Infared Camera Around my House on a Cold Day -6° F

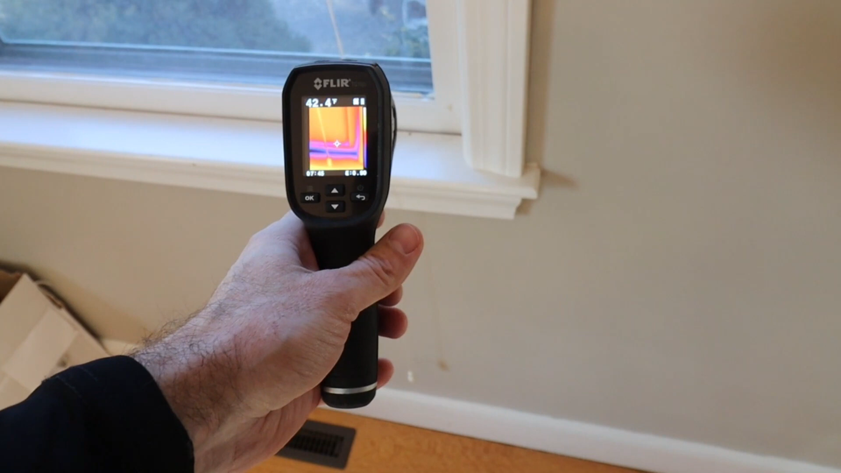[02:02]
This is actually a double pane, but you're seeing they're getting a big draft around the perimeter of the actual window itself. So the air is actually, the heat is actually escaping down below and outside right there. So you can see we're getting numbers, maybe hard to tell on camera, we're getting numbers all the way down to like eight degrees right here. Unbelievable. Where as inside you come back to the walls, I mean we're all the way back up into the 60s.
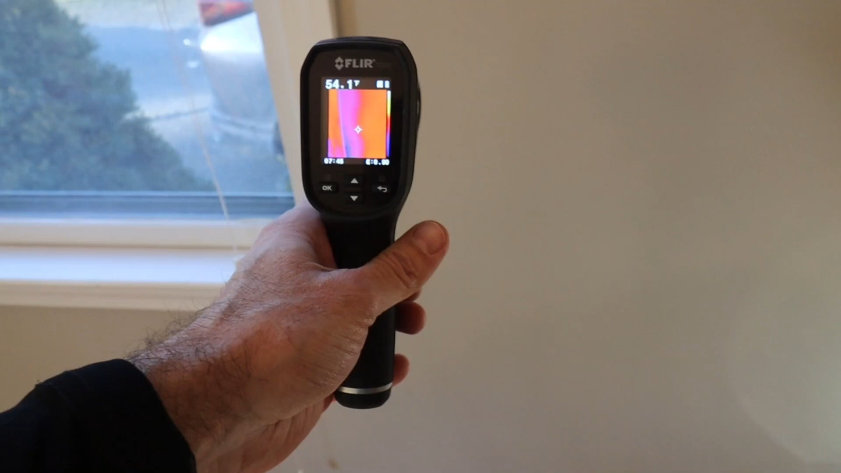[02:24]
So a massive difference right there. The big draft.
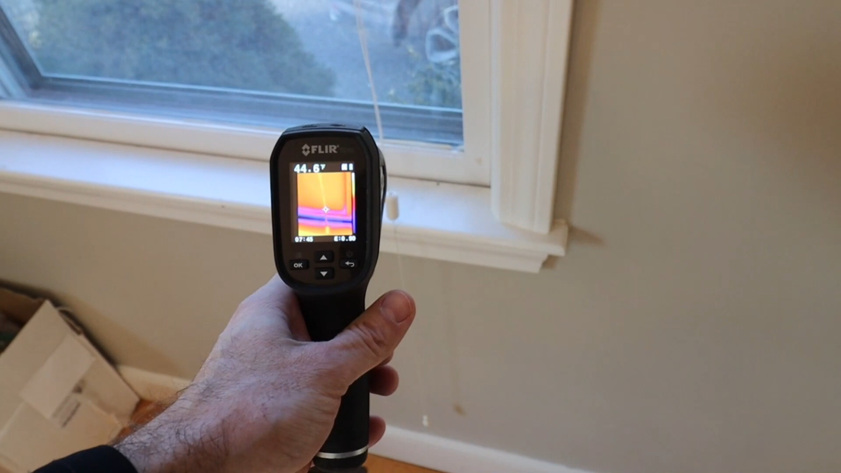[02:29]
So that's where I feel like coolness near a window or something like that.
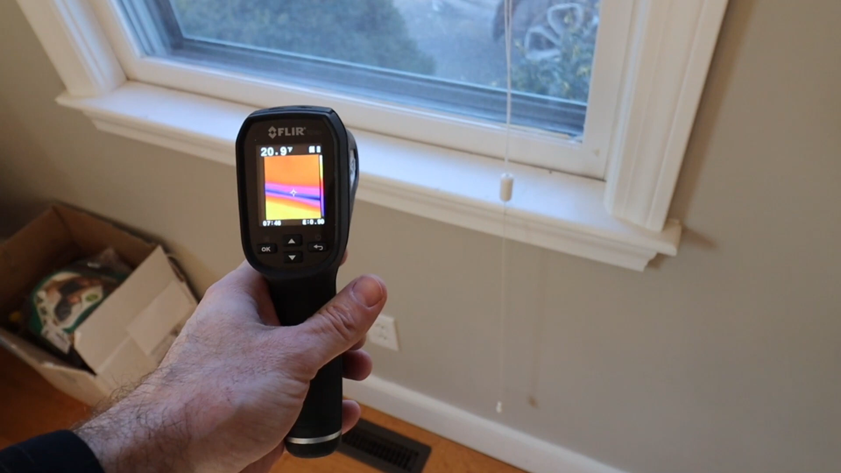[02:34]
Absolutely. You're physically going to feel a draft right there for sure. Then if we kind of peel back a little bit, you can see a little bit of a difference here on the surface of the window. We're getting around mid-50s around that surface. But if we go back to a single pane,
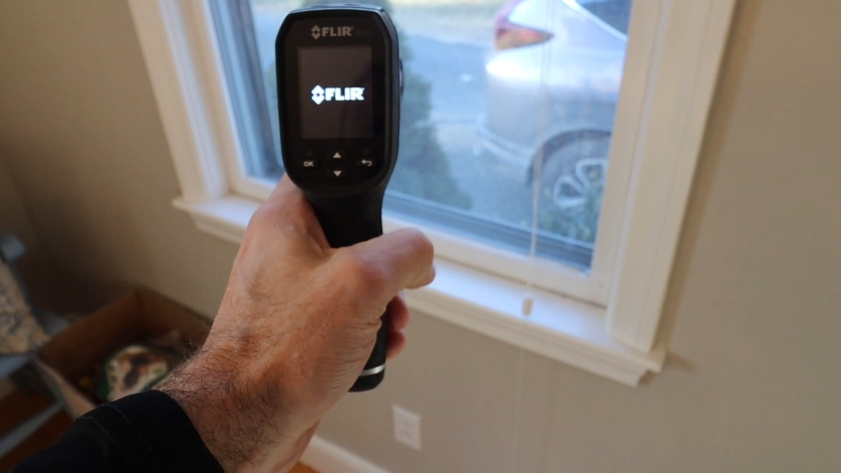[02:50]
turn this back on here, so mid-50s there, we get over to a single pane window.
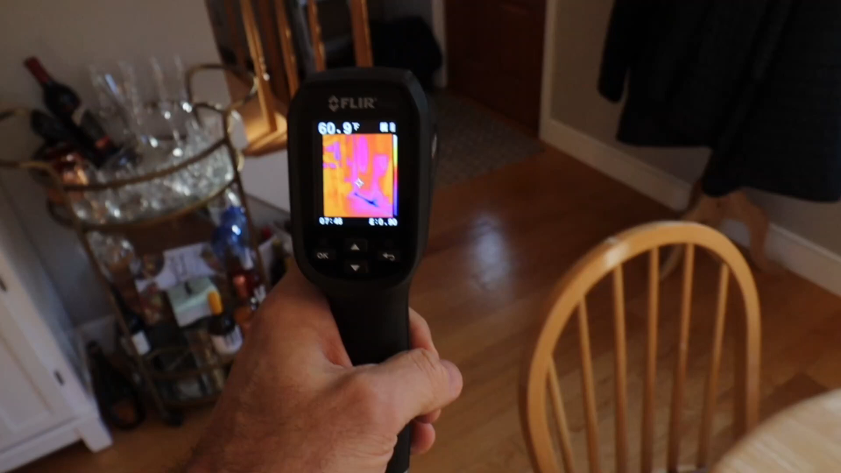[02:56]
Scoot back over here, we're
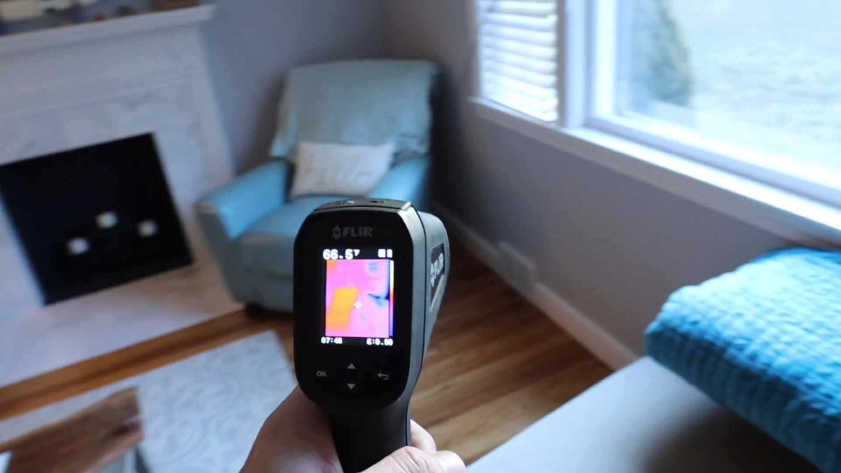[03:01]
going to get temperatures down into the 30s.
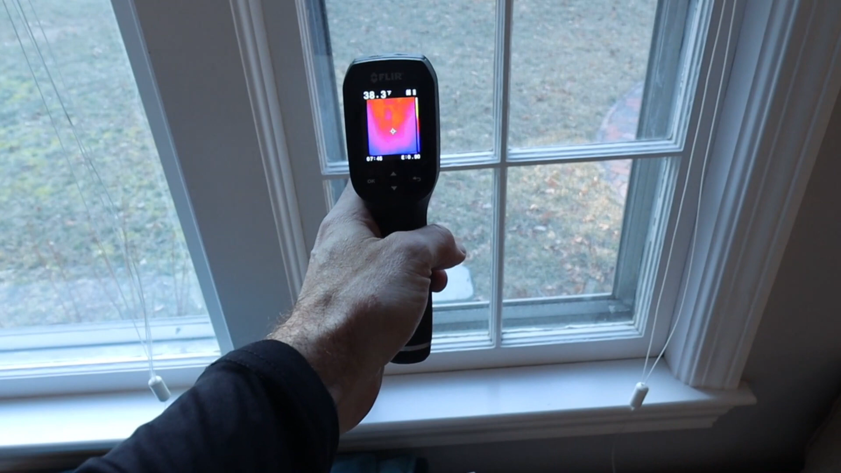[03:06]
So considerably cooler. This is a single pane. I do have a storm window on the outside here.
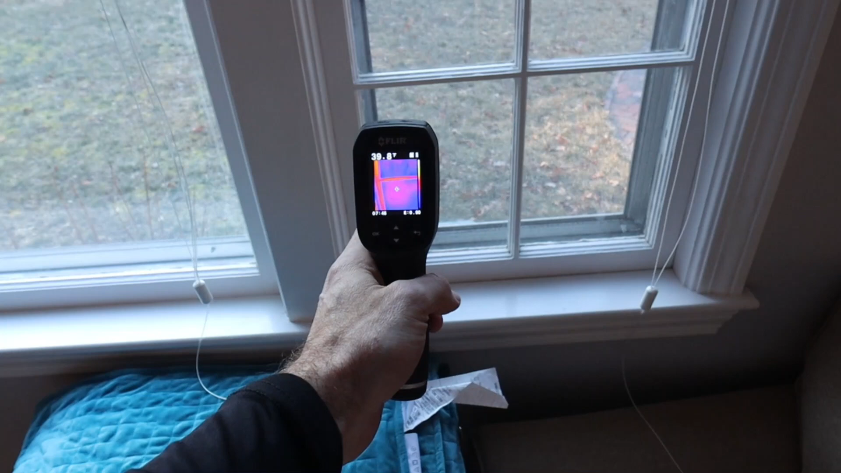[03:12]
Yeah. But as you can see, I've got the screen in as opposed to the full storm with the glass. So there's really just this single pane of glass that is providing, you know, protection from the outside, whether it be rain, water, sunlights, you know, thermal and everything. That's what's doing it for, you know, that single pane of glass that's been installed for 50, 60 years or something like that. I want to point out one other thing here.
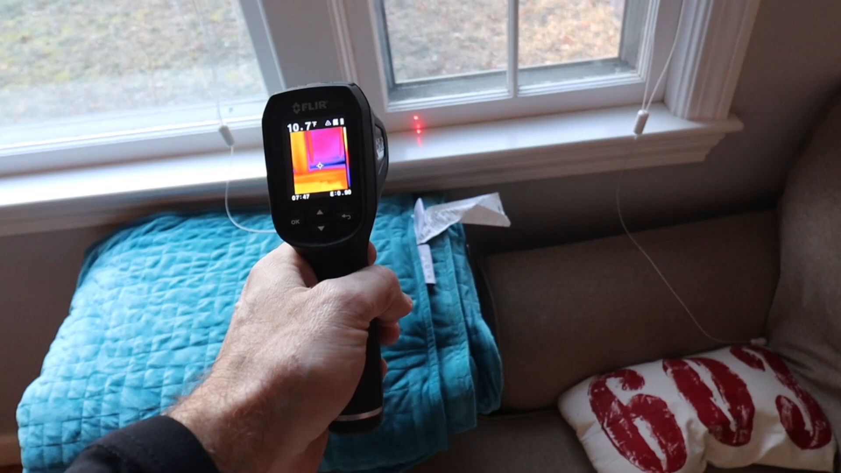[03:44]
So we were talking about the draft going up the perimeter of the window, actually going below the window frame and outside. We're getting, again, temperatures down as low as eight degrees. If you look at the same style of window right to the left of it, but it's a picture window, meaning it's not meant to be operated.
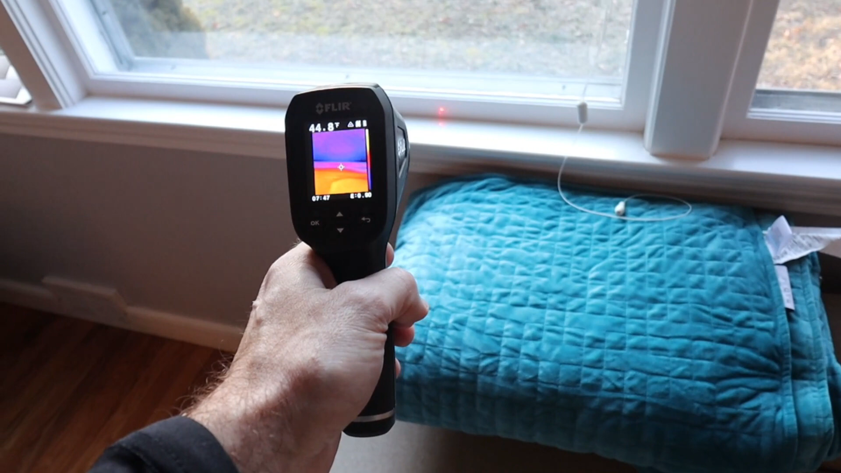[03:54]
So around that perimeter at that base, we're getting temperatures still cool, but they're in the forties. So considerably warmer. And that's just simply because it's sealed off. So the difference between right here where it's not sealed because it's operable versus right here where it is actually sealed because it's not being operated. Massive difference with just adding some sealant around the perimeter to help limit the draft. I'm curious, do you want to go up to the pane itself too?
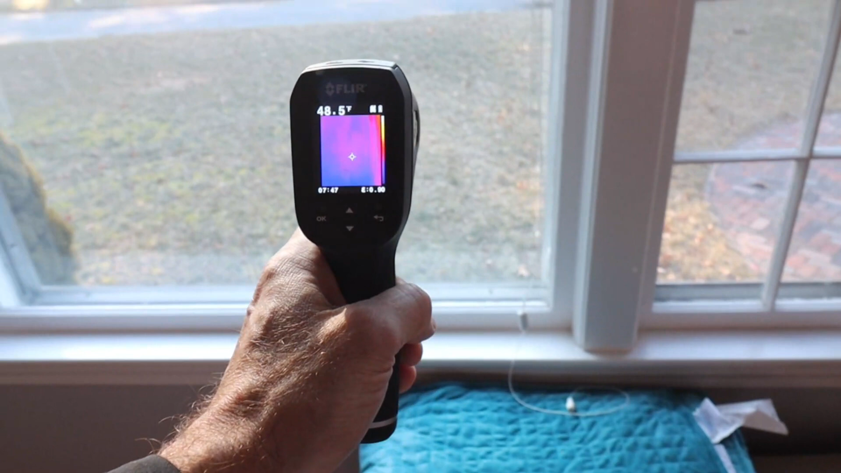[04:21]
Because this one has the storm window, but it's the full piece of glass on the outside. Yeah, absolutely. We're up almost, yeah, we're getting into around 50 degrees right there on that surface.
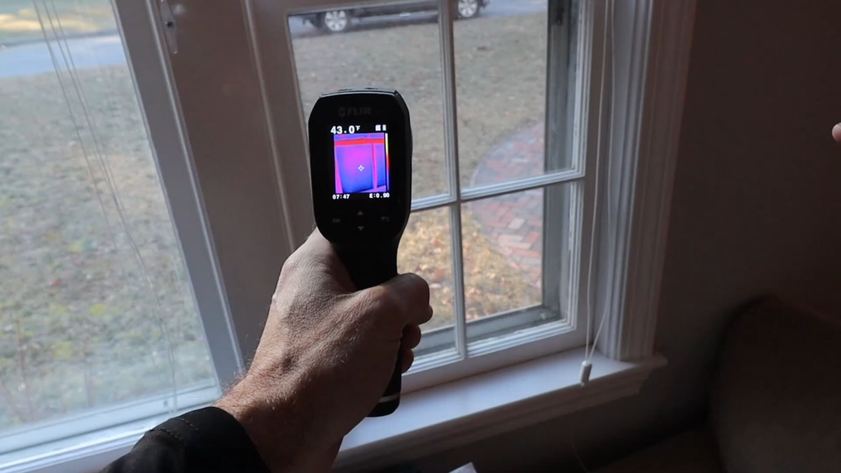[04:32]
Versus here, we're getting all the way down into the thirties. Yeah. Yeah. Oh, look at that. You can see my heat reflection in the window. Absolutely. That's wild. Ghostly.
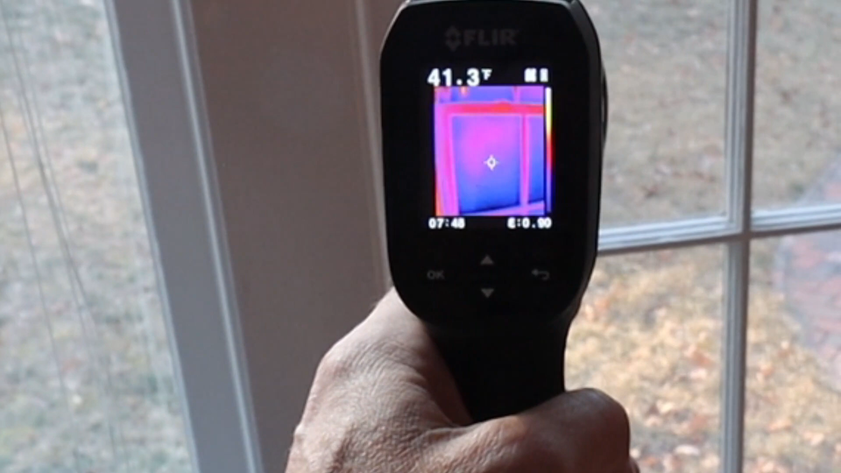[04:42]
On screen: spot 41.3°F
Oh my goodness. Okay. So now I'm checking out the front door.
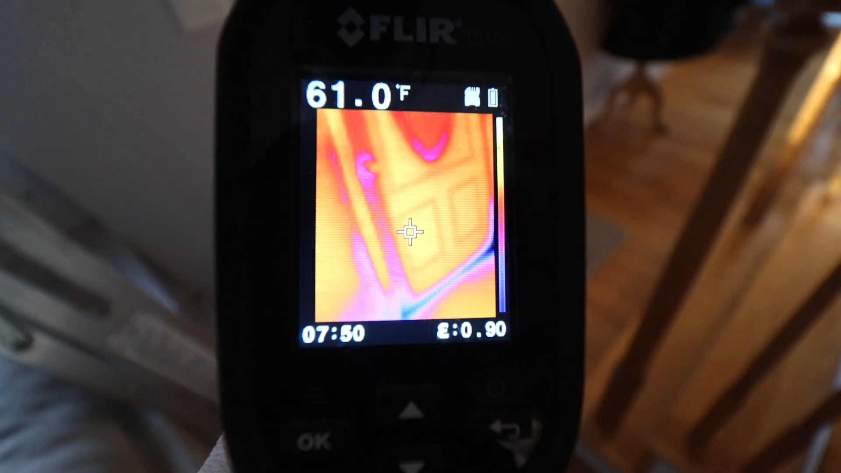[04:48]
On screen: spot 61.0°F
And once again, you can see a big gradient in terms of color.
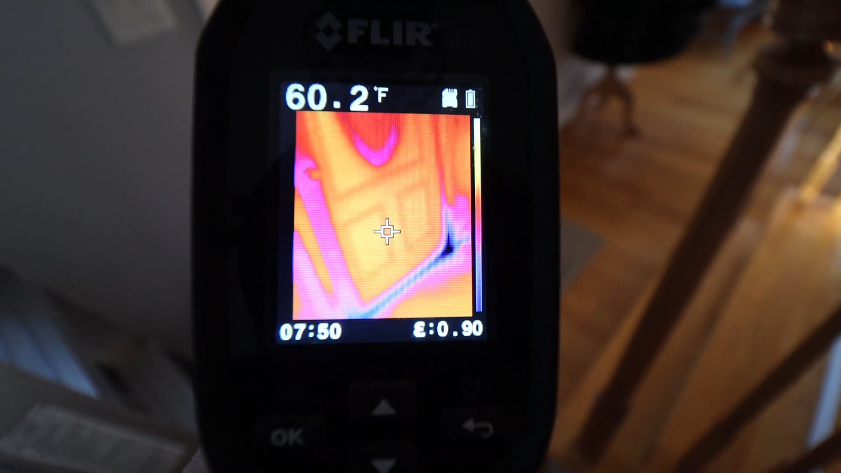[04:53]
On screen: spot 60.2°F
The door itself has a surface temperature around 60, but there's definitely some air leakage, some heat loss around the perimeter, around the corners. We're getting a draft.
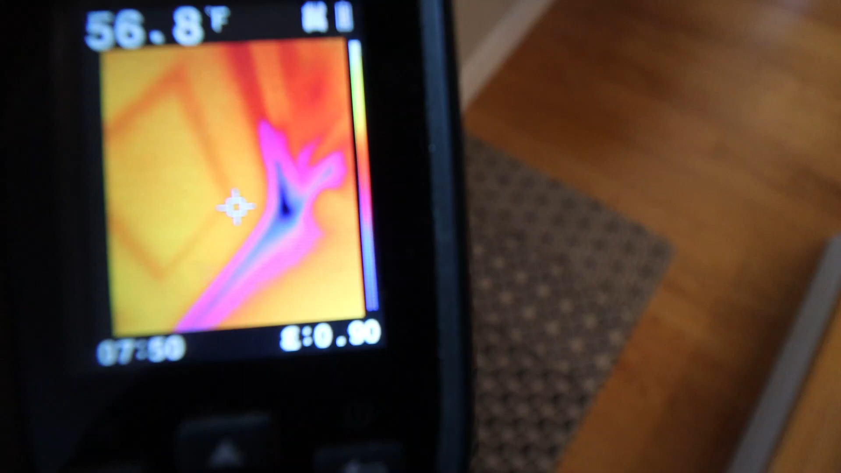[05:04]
On screen: spot 56.8°F
So as we get a little closer, let's see what kind of temperatures we get here. Oh, we're getting all the way down to the teens right around there.
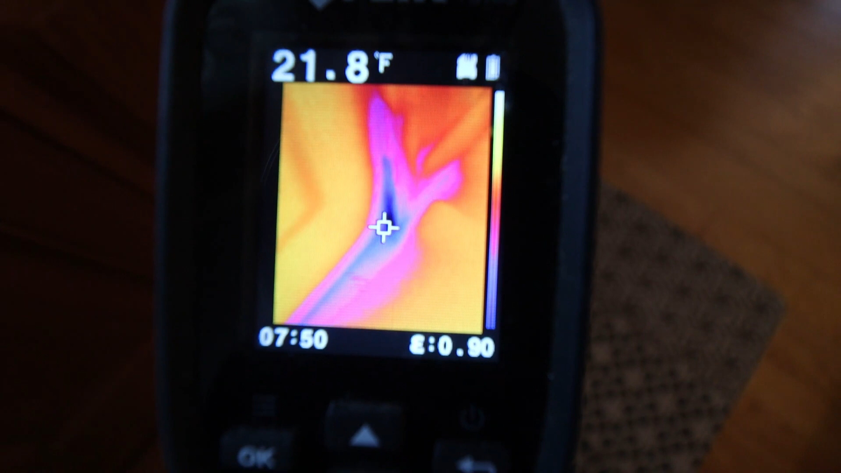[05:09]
On screen: spot 21.8°F
So we're definitely getting some good heat loss there. Not what we want.